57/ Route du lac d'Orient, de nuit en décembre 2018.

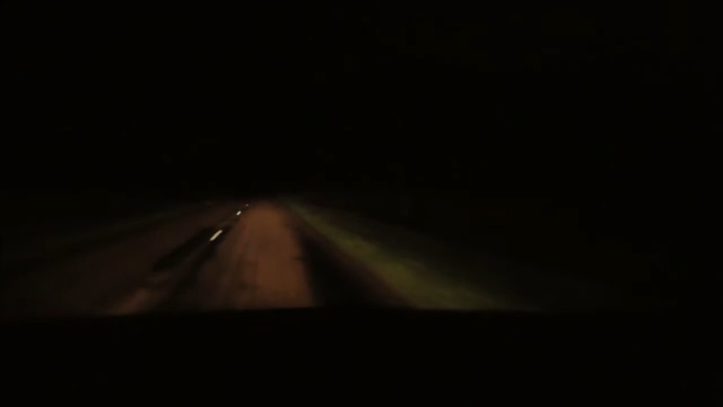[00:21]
puisque j'ai mis une vidéo sur l'éclairage sur la zoé et ce sont les ampoules donc d'origine allemande général dynamique voilà ça donne en longue portée je sais pas si on se rendra bien compte à la caméra
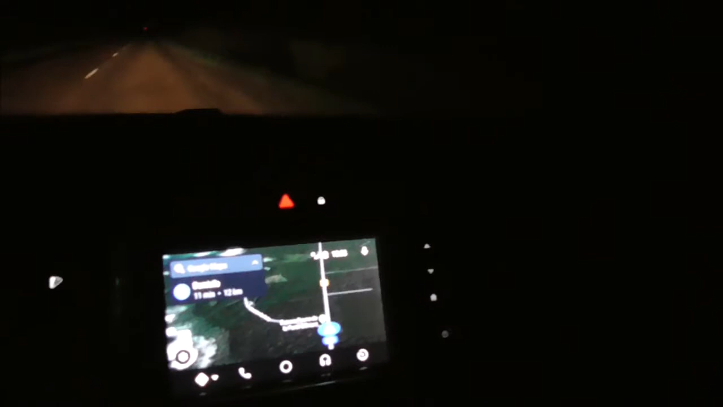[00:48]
donc ici vous avez google maps vue par satellite